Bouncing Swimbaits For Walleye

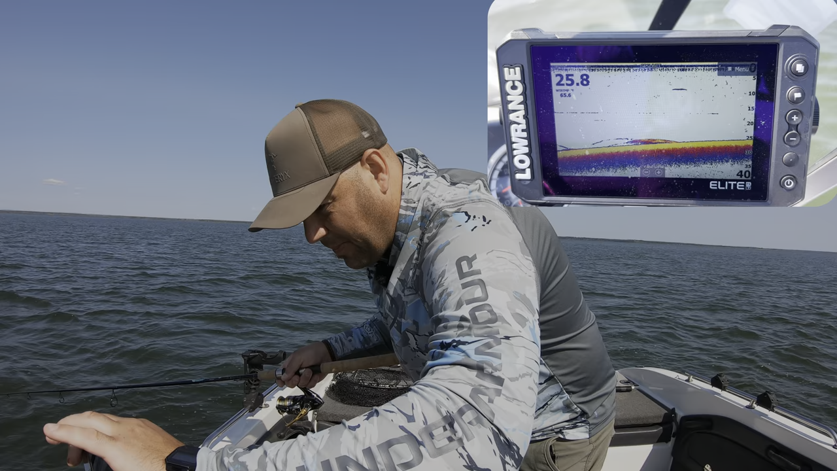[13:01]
We're just hitting this hump at about 25 feet. Coming up out of deep water, up on top of this hump, right?